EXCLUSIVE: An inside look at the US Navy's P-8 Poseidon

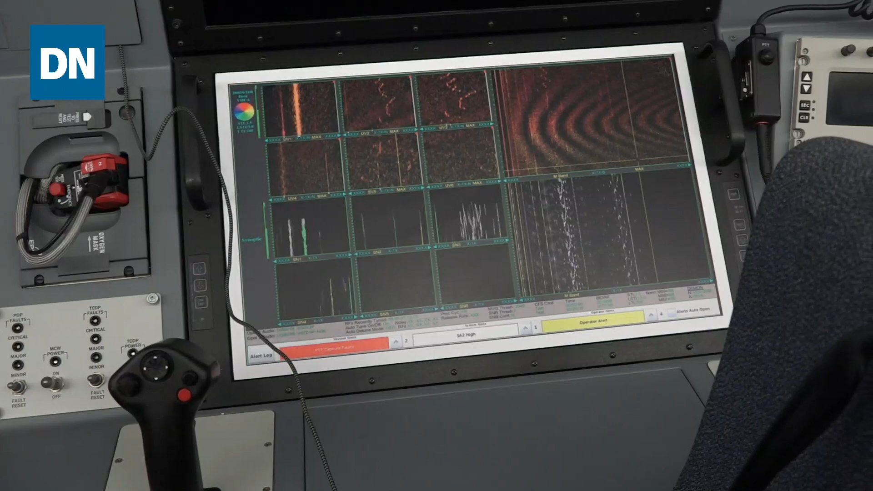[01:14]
There's someone that's checking underwater in terms of the sonar that's happening that they can get from the sonobuies.